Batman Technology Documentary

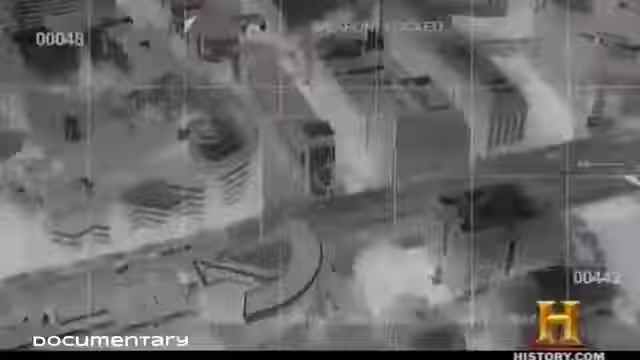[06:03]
And you can design cameras to detect it And so night vision is basically looking at that wavelength of light